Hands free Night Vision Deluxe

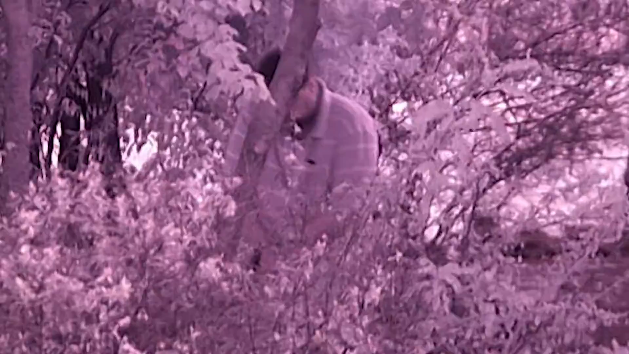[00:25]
Eerstens is daar beeldintensificering. Dit neem bestaande omgevingslig, soos bijvoorbeeld maanlig of sterlig,
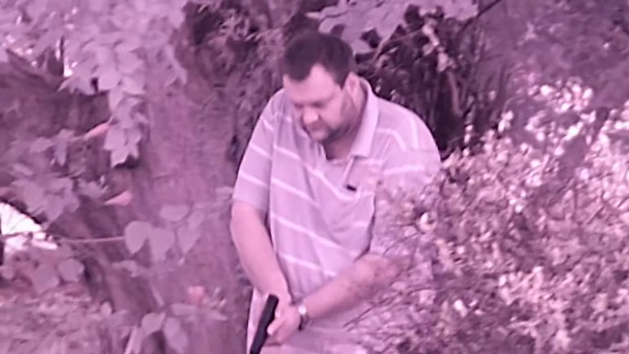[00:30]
en versterk dit deur middel van elektriese en chemiese prosesse. Dit is wat die Night Vision Deluxe doen.
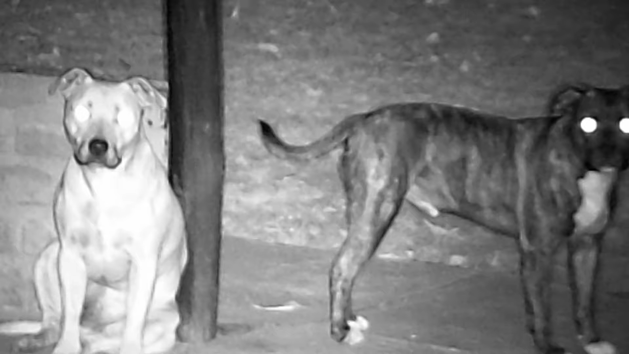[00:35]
Dan is daar thermiese beelding, wat die infrarooi energie vang, wat deur mense en voorwerpe uitgestraal word.
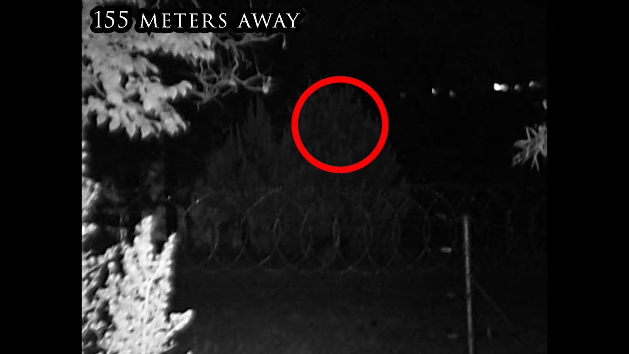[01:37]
en visuele afstand tot 402 meter in die dag,
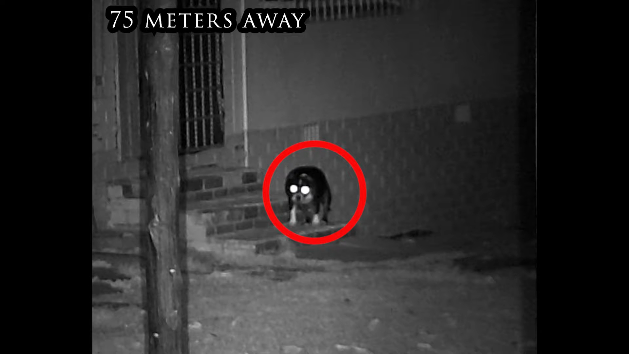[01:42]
batterij lewe tot en met 8 uur in die dag en 5 uur in die nag, herlaaibare batterijen ook, perfect vir jagtkamp, sekuriteit of net vir observasie.
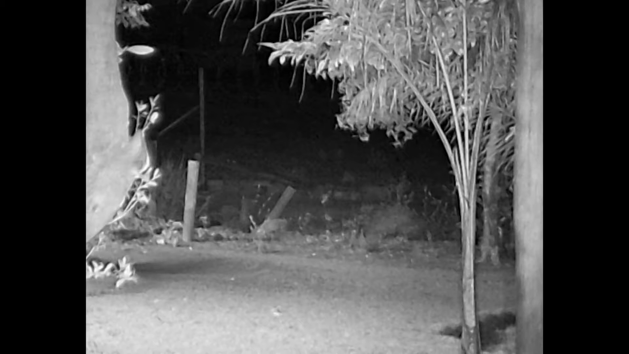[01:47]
Hierdie hands-free Night Vision Deluxe is vir my 'n goeie produk.